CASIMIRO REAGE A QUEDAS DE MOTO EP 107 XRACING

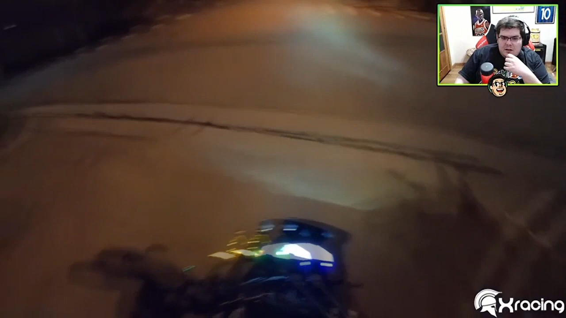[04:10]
Ferrou a desenho. Deixa eu dar contramão, porque nós é iniciante ainda. Deixa eu dar contramão. Ela vai esticar mais um pouco.
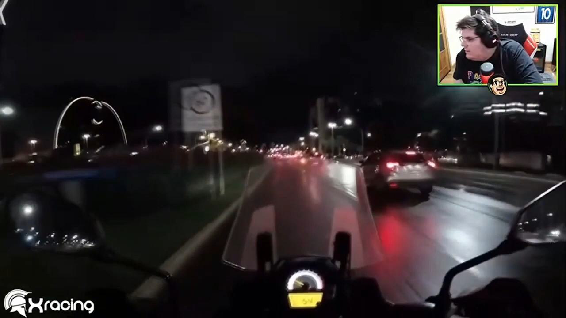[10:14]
Ó, ferrou, Jê! Ih, caralho, o cara caiu, eu nem vi, mano. Ai.